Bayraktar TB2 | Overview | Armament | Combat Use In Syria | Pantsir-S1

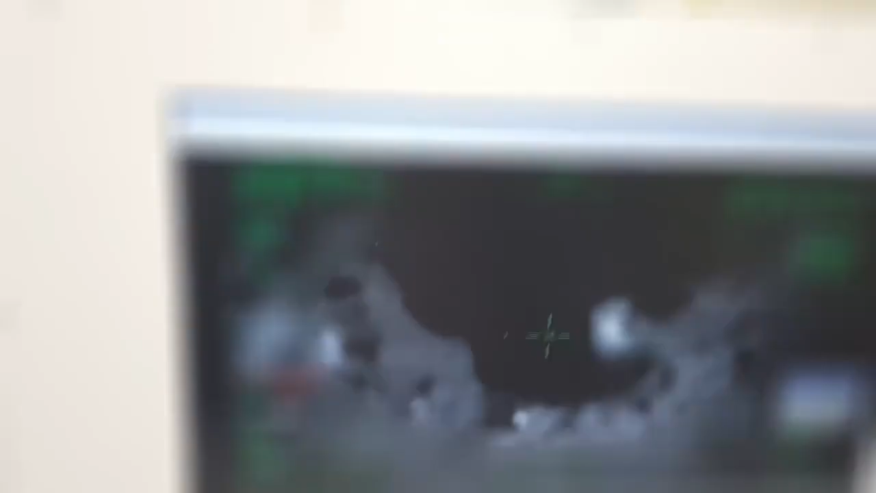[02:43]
optical eo camera module an infrared ir camera module a laser
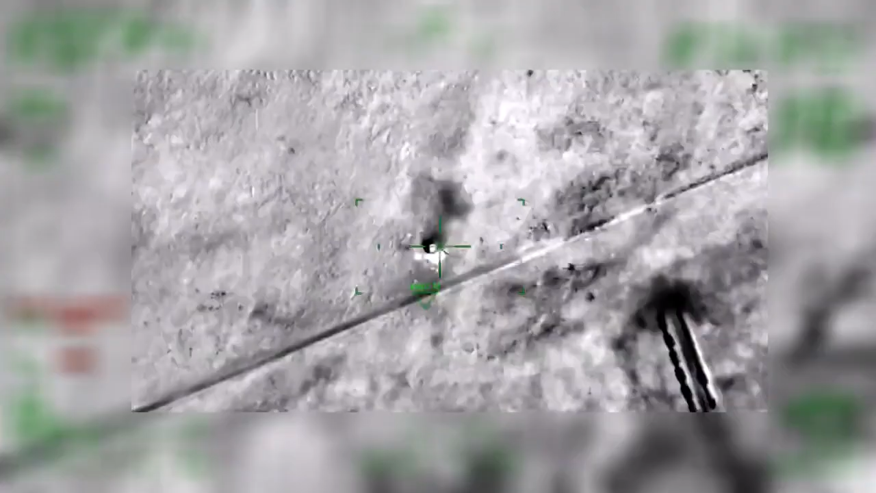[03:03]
using modern non-linear control techniques ensures good control and guidance of the uav the unmanned vehicle is also capable of employing semi-auto modes during missions
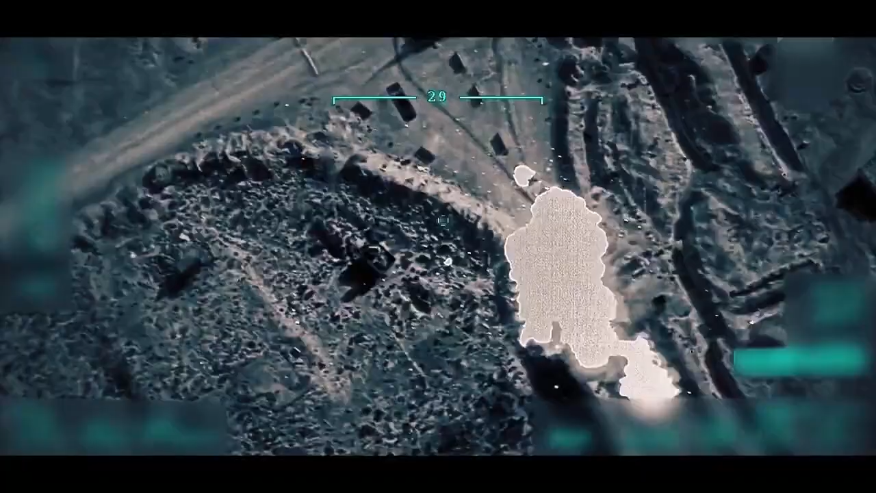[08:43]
footage of lna operated pancer s1 saw 22 being destroyed by gna